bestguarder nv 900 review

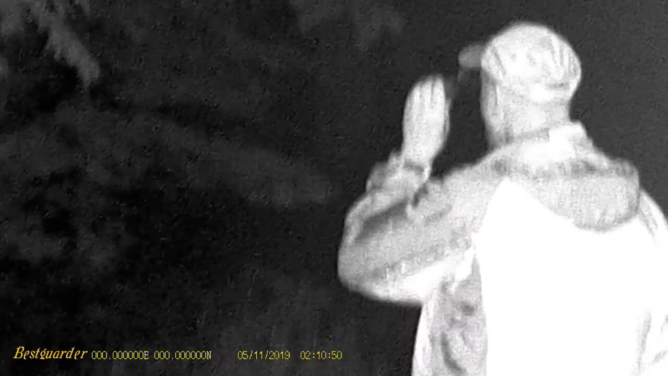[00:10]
You can see here the best garter night vision Has a pretty good video quality to it. It also records audio as you're recording video The unit does a pretty good job The manual focus at distances becomes annoying at times, but you get used to it. I Think in the field this unit's very good
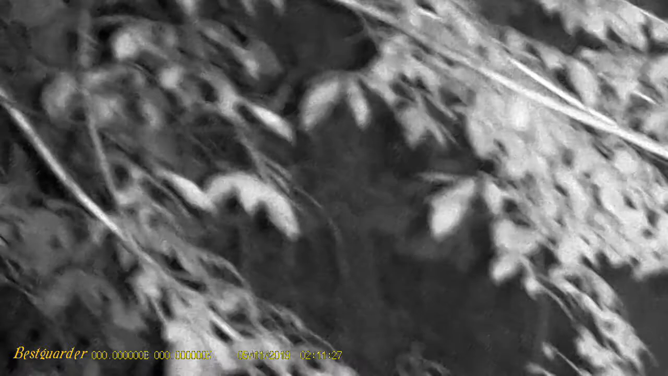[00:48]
Needs a pretty good tool to be able to see in the dark This piece of equipment comes with a